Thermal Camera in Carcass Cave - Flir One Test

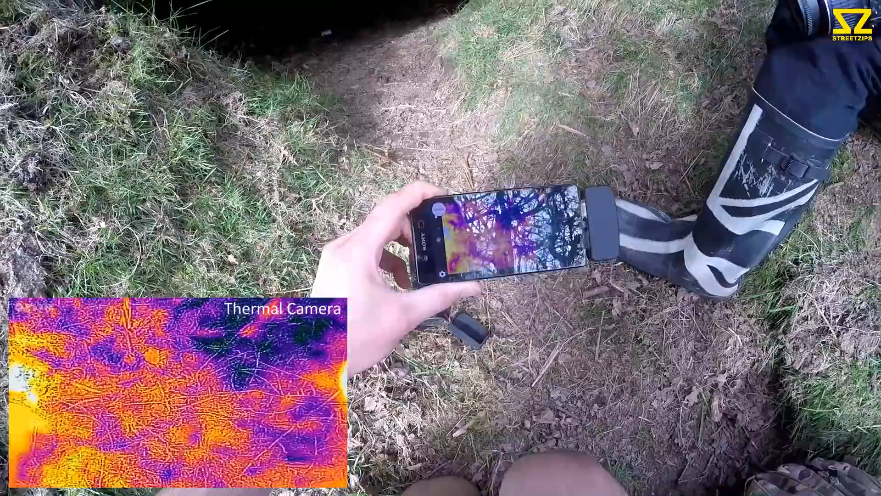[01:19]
So I'll hold this off camera and I'll put it as an overlay I think, to be safer.
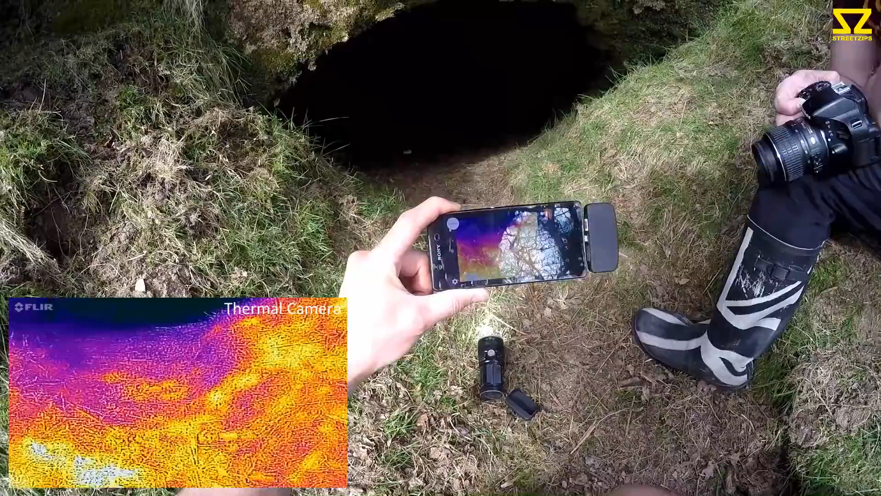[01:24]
No heat sources being picked up at the moment.
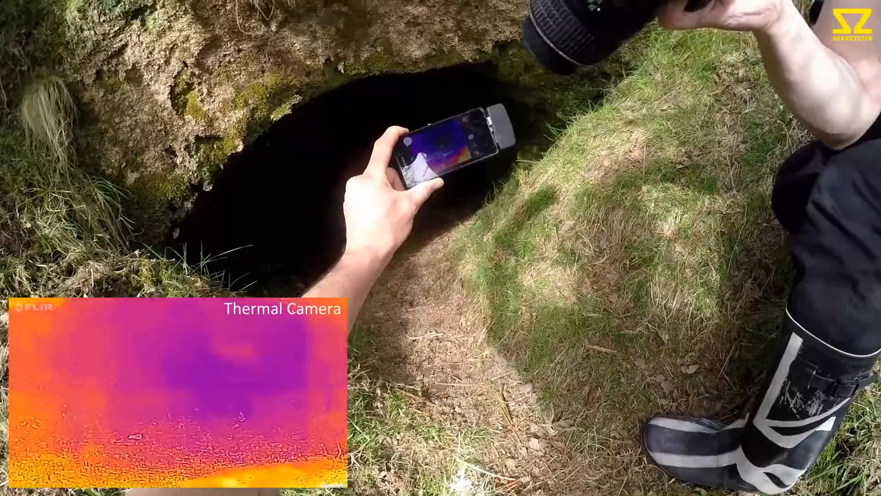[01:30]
Sun just came out then. It's like burst everything with like really bright light.
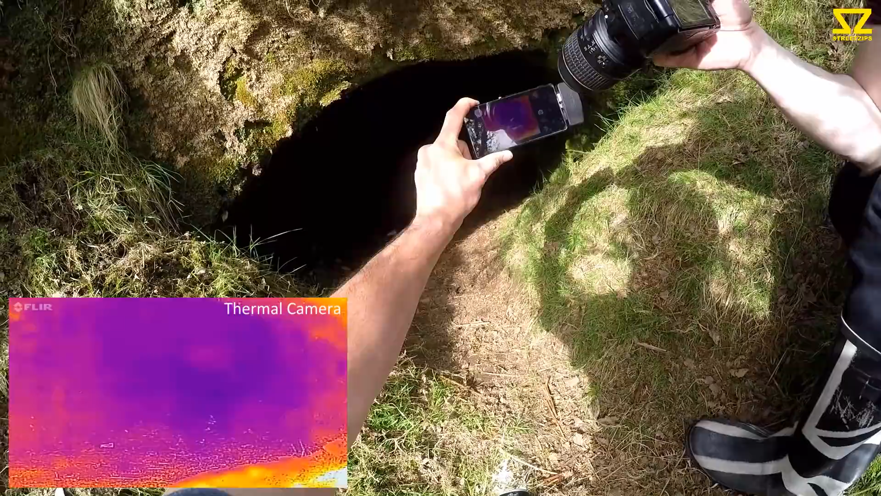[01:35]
The heat's generating. Right, do you want to go in ahead?
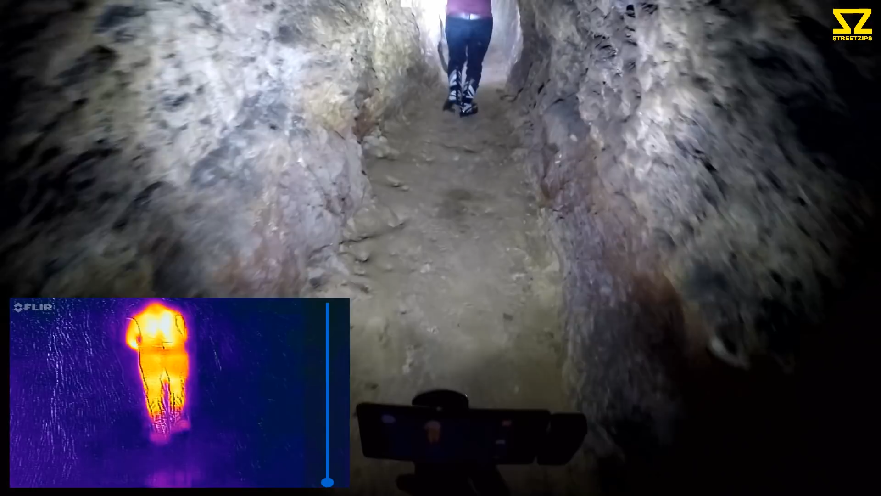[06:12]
this is way bigger than the sacrificial thing but yeah it's nuts isn't it yeah just keeps going
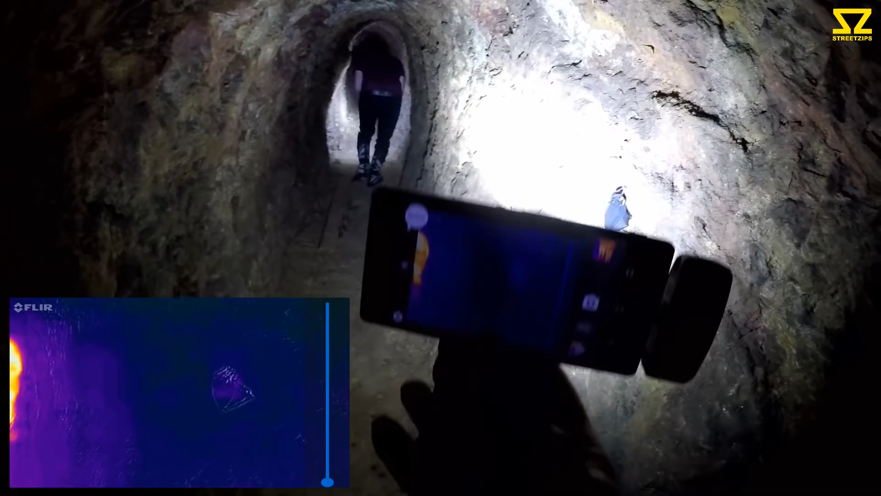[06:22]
man that really puts it into perspective when you can see just how far on the ground we've got whoa i've got a heat source bat i was picking up a heat source
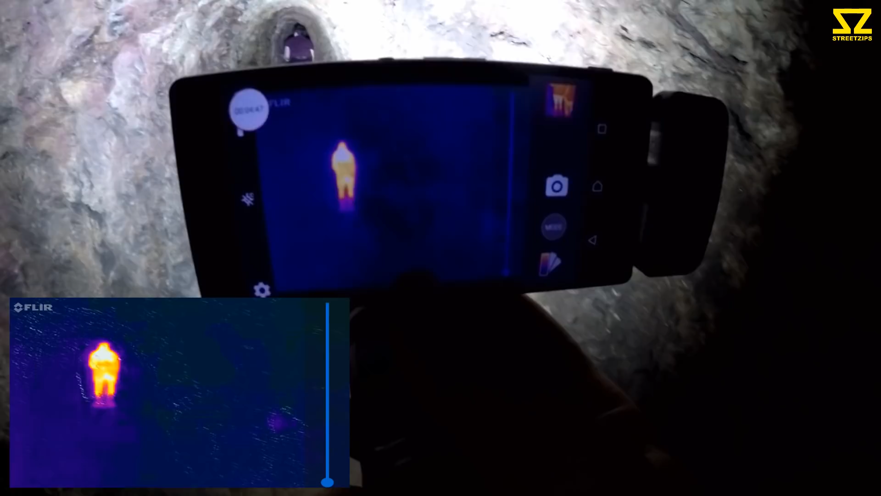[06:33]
i picked up a heat source then there's a bat
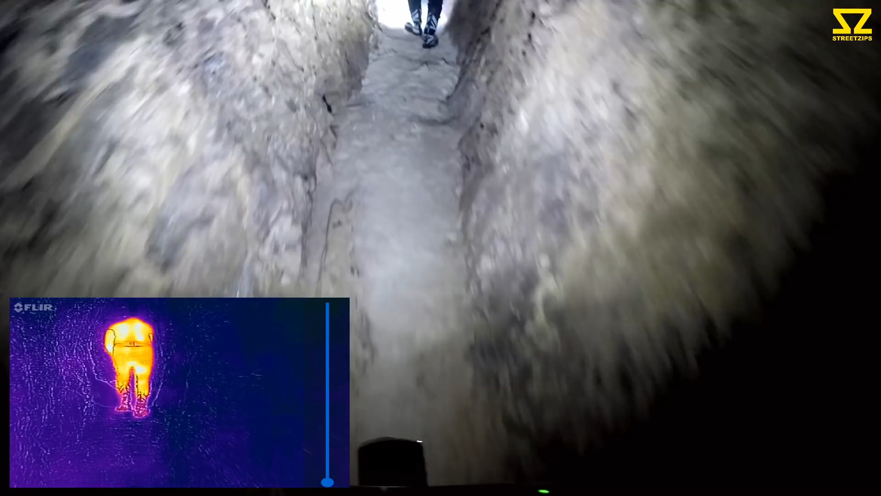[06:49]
hmm someone's been in here yeah
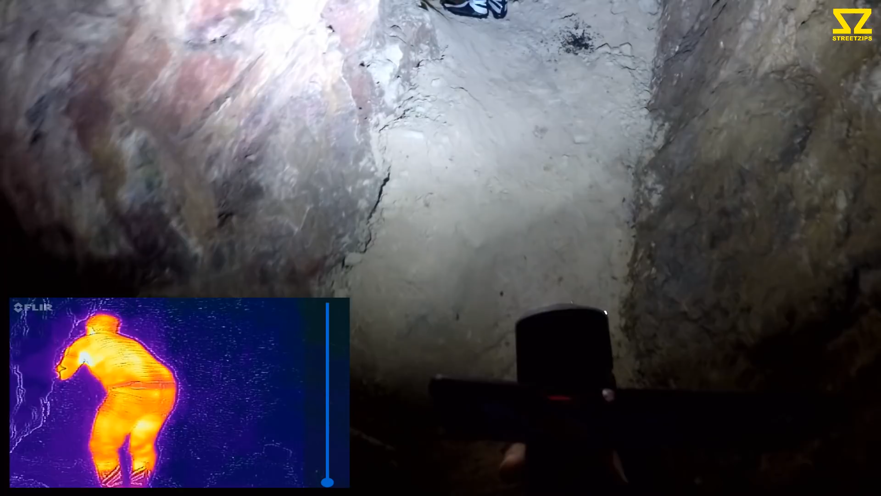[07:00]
what's that what's that top left yeah like a shiny thing can't pick it up on the thermal camera it's a clip a clip yeah oh my goodness
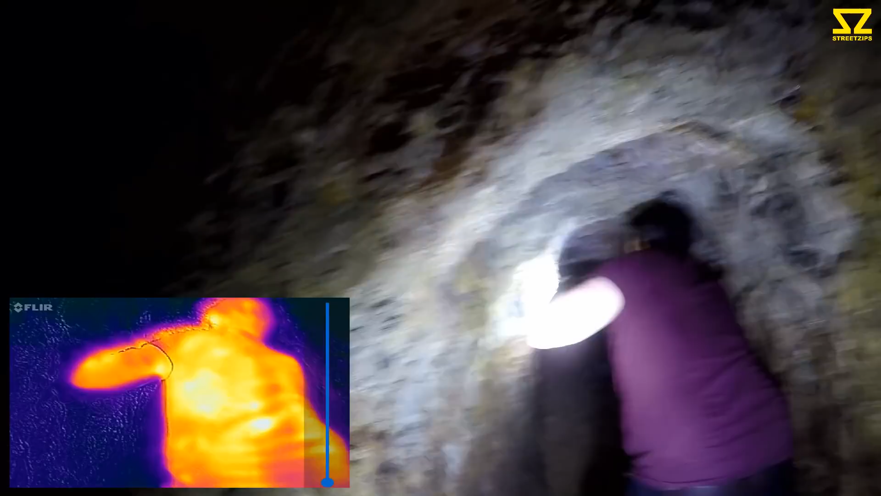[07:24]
that's weird i don't think that was there last time
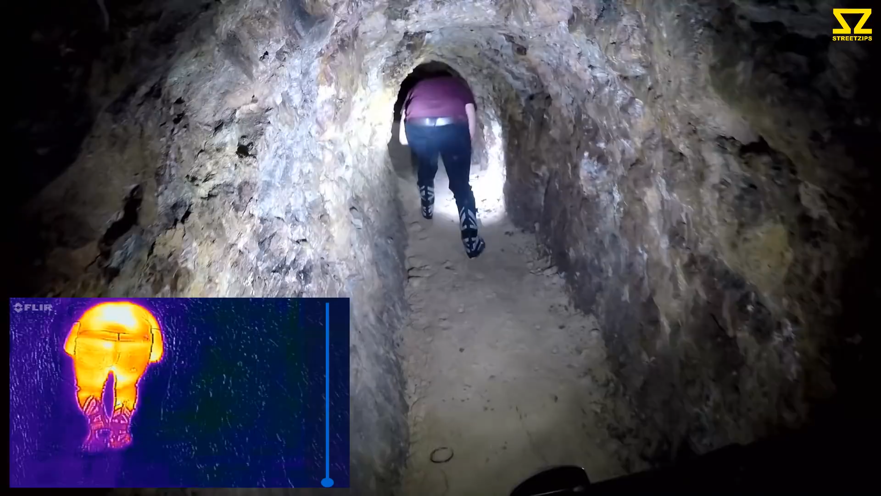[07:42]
little crikey yeah when you go back this far before yeah yeah you'll be lower
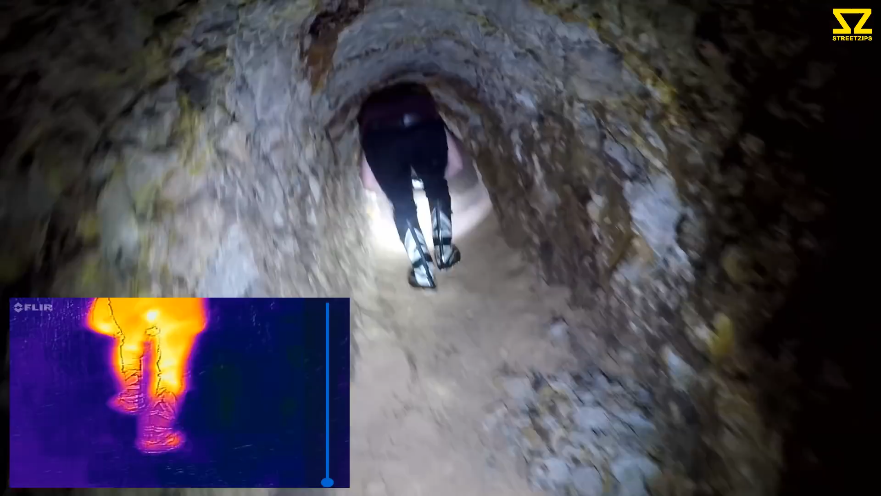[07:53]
again in a minute right there's all sorts like bits on the floor here